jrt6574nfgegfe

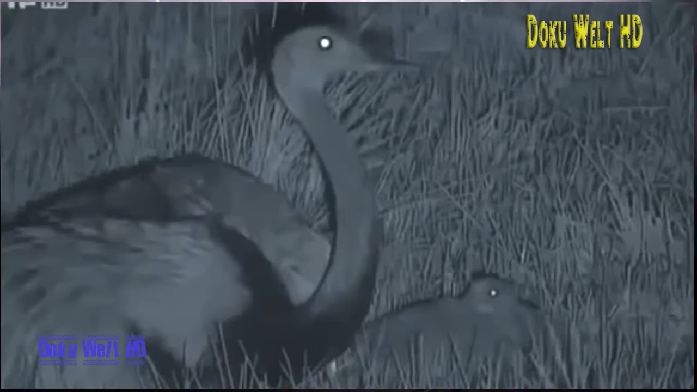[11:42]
Das ist übrigens nicht die Mutter, sondern der Vater. Das Weibchen legt die Eier, der Vater brütet sie aus. Für sie war es das dann. Und er macht das unglaublich gut. Er nimmt sie unter seine Flügel.
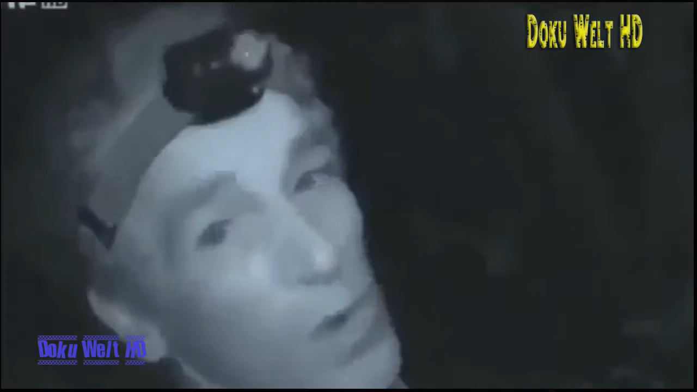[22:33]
Ist das nicht das merkwürdigste Tier, das man je gesehen hat? Ein kleiner Ameisenbär, nur wenige Meter vor mir.
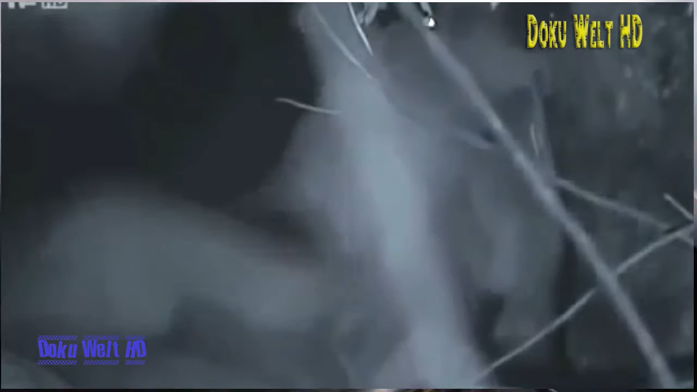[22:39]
Bieter sind von der Weg. Unglaublich.
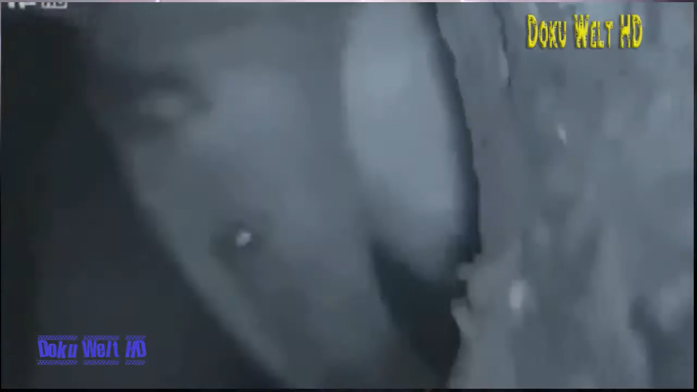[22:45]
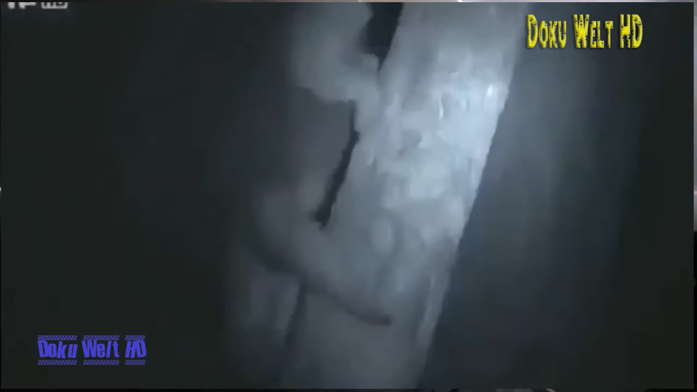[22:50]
Kleinere Ameisenbären verbringen bis zu 60 Prozent ihrer Zeit in Bäumen. Er ist runtergekommen, vielleicht kann ich ihm folgen. Aber häufig verlassen sie ihren Hochsitz, um in einen anderen Teil des Waldes zu wechseln oder auf dem Boden nach Futter zu stöbern.
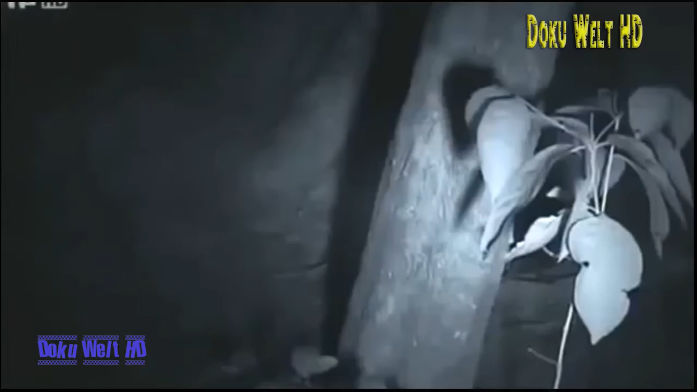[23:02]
Da ist er. Jetzt seht euch diesen mutigen kleinen Kerl an. Wahnsinn, einem wilden Tier wie diesem so nahe zu kommen.
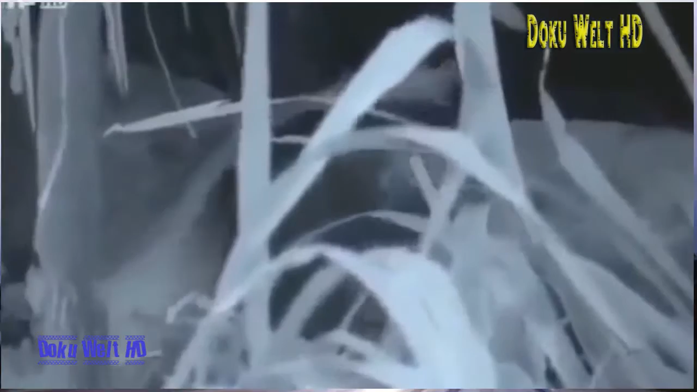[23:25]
Und auch sie stöbern sowohl am Tag als auch in der Nacht nach Futter.
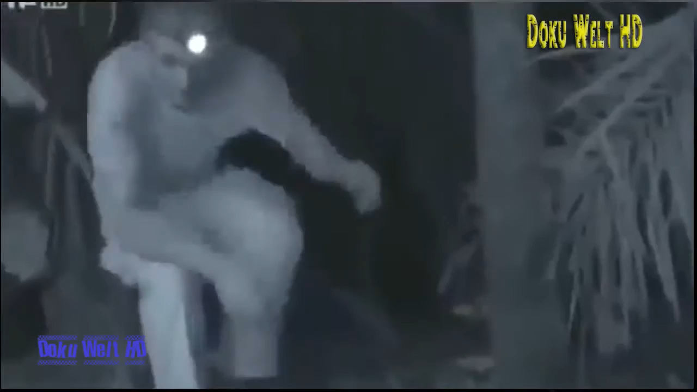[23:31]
In diesem Baumstamm sind wahrscheinlich Ameisen oder Tamiten.
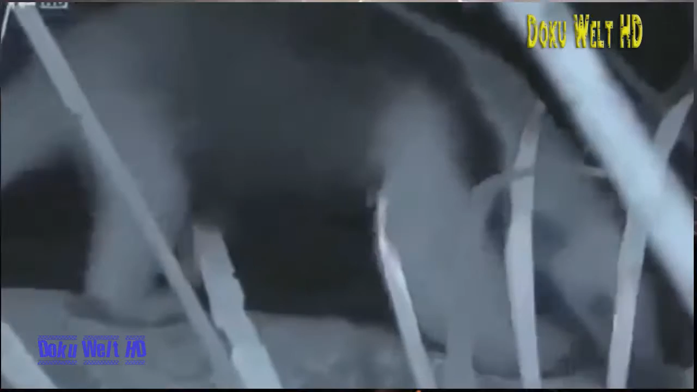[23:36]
Ameisenbären sehen schlecht.
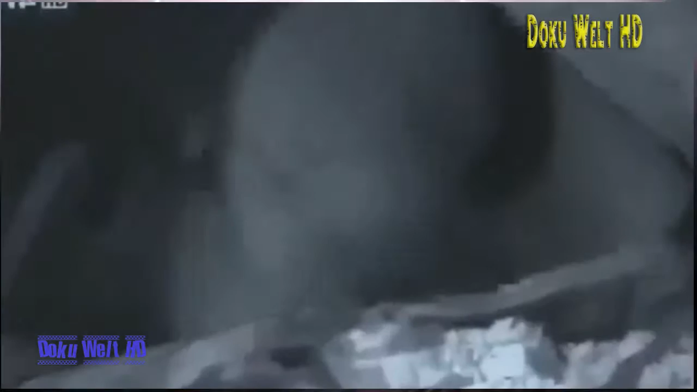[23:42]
Um ihren Feinden auszuweichen oder Beute aufzuspüren, sind sie auf ihre Nase und ihre Ohren angewiesen. Hier könnt ihr sehen, hinter was er her war. Diese Tamiten.
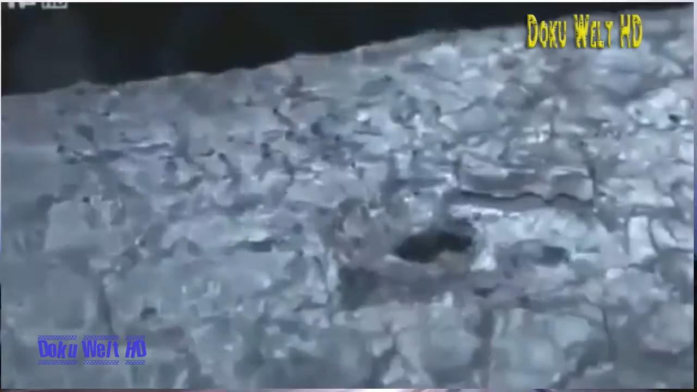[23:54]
Er hat einfach die Rinde abgezogen. Unter diesem morschen Holz sitzen Millionen von Tamiten.
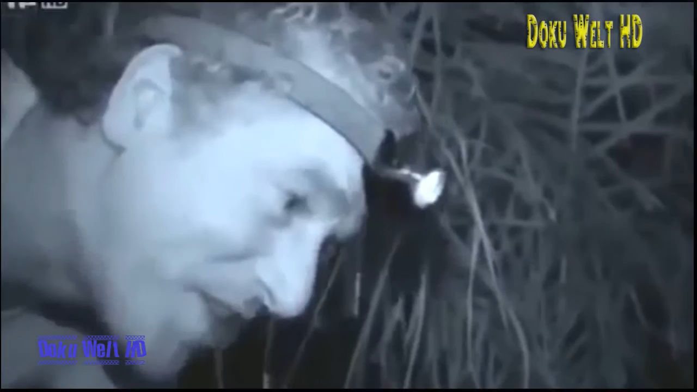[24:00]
Also steckt ihr einfach die Zunge rein und leckt sie auf.
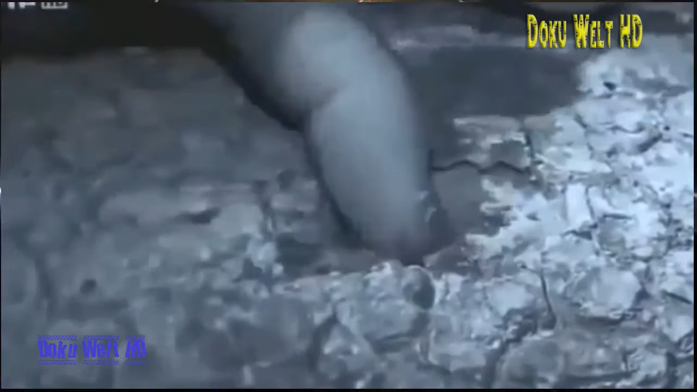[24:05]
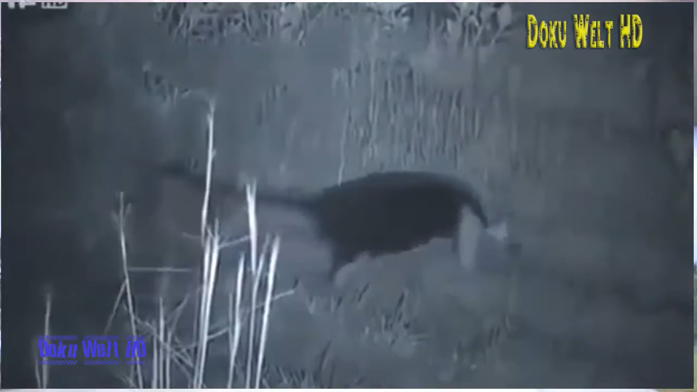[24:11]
Es gibt hier offensichtlich ausreichend Nahrung für Ameisenbären. Sogar für Große. Ein vielversprechendes Zeichen.
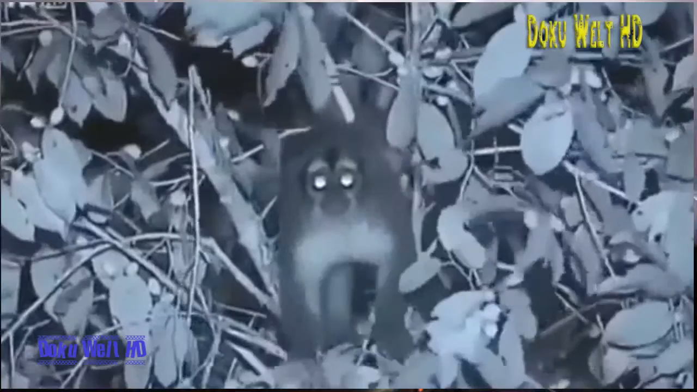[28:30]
Nach Tagen der Enttäuschung kann Sophie endlich die wilden Affen in den Baumkronen filmen.
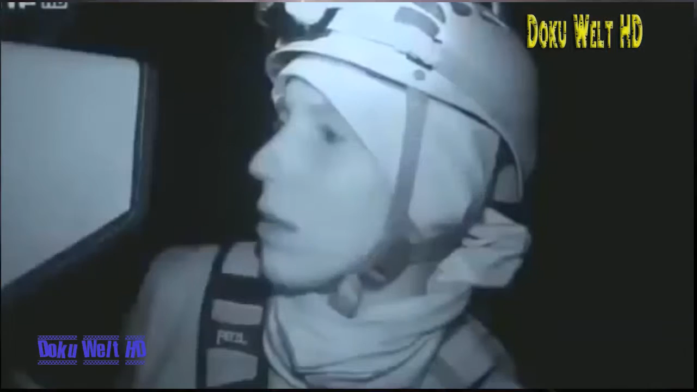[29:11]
Im Unterschied zu vielen anderen Nachttieren verlassen sich diese Affen auch im Dunkeln auf ihre Augen. Die großen glühenden Augen, das ist ihr hervorstechendes Merkmal.
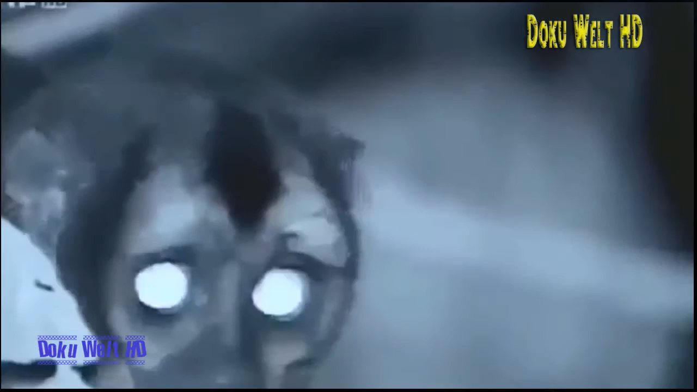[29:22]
Ihre Augen sind um 50 Prozent größer als die anderen Affen und perfekt an die Dunkelheit angepasst. Ihr Farbsinn und ihre Sehschärfe haben sich zugunsten der Lichtempfindlichkeit zurückentwickelt.
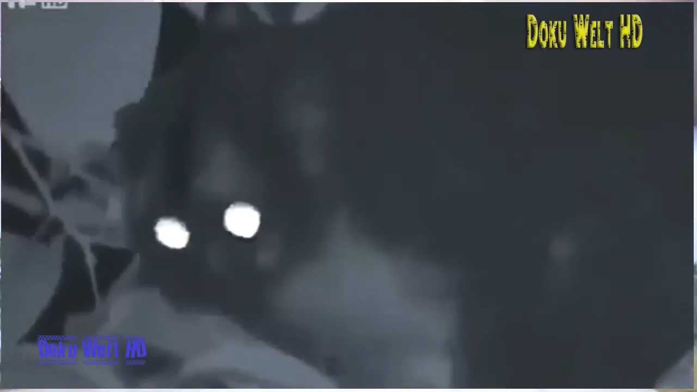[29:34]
Ihre Netzhaut ist voller Zellen, die selbst das schwächste Licht registrieren.
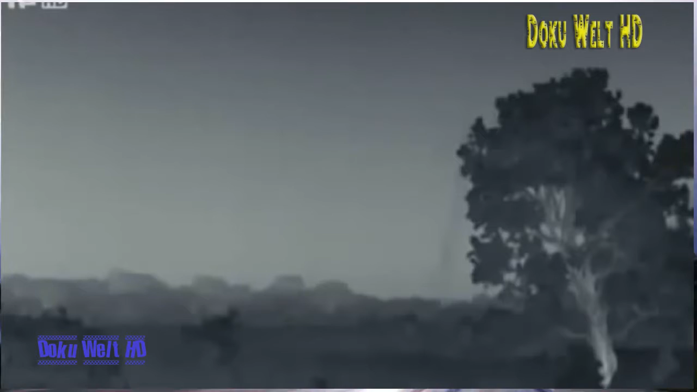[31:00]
In der Ebene des Pantanal hat Gordons Wärmebildkamera inzwischen etwas Großes erfasst. Oh, man sieht doch noch. Look, look, look, look.
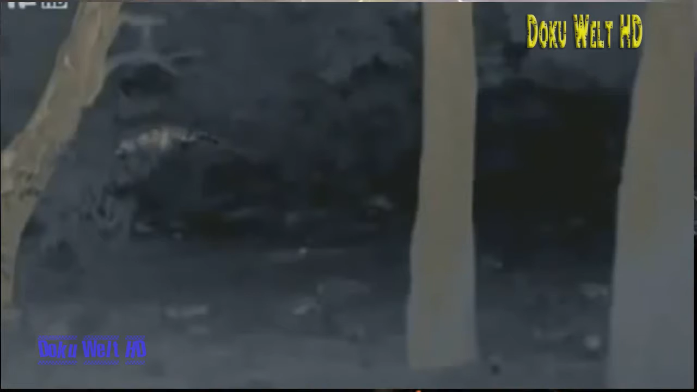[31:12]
Den unverkennbaren Umriss eines großen Ameisenbären. Fabelhaft.
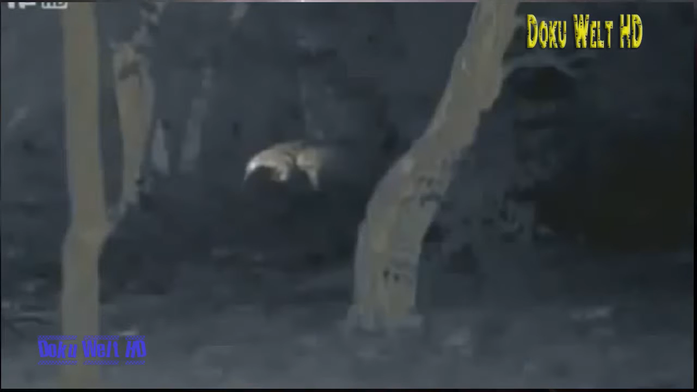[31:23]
Es ist das erste Mal, dass ich einen zu Gesicht bekomme. Und ich bin nicht enttäuscht.
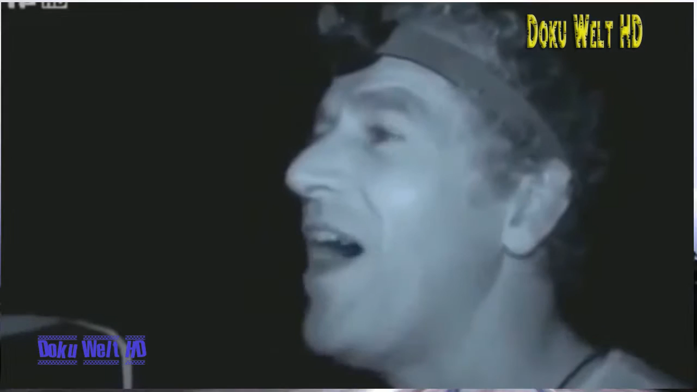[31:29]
Ein unglaubliches Tier. Wie der kleinere Ameisenbär hat auch dieser Riese eine Sehschwäche. Um sich im Dunkeln zurückzufinden, nutzt er seinen ausgeprägten Geruchssinn.